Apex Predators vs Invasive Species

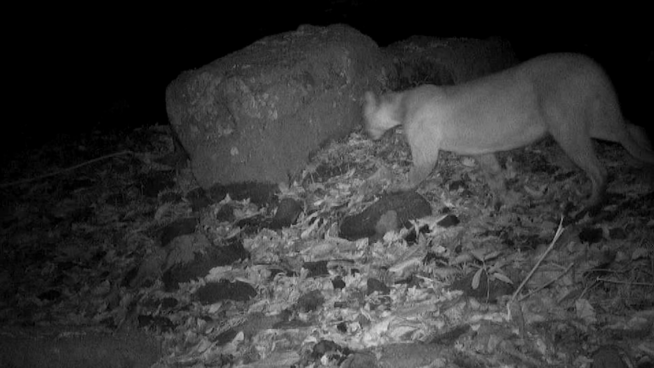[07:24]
I think so. Maybe it's the same. Maybe it's the same one. Look the ears, one up and another down. Oh! That's so weird. We've seen all the videos now. What are your impressions of what we saw? I'm so happy to see so many videos of puma.
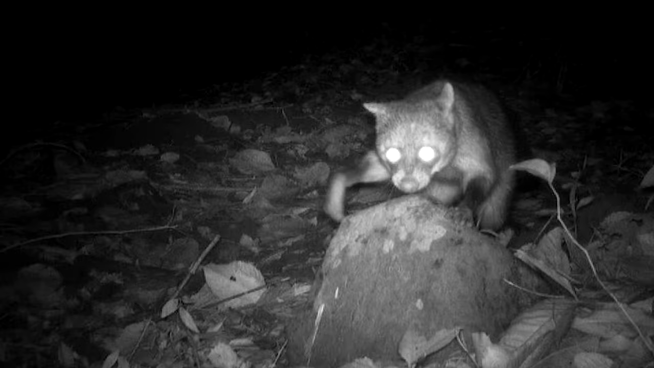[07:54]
The crab-eating raccoon, the crab-eating fox, the coati, the armadillo, the pumas,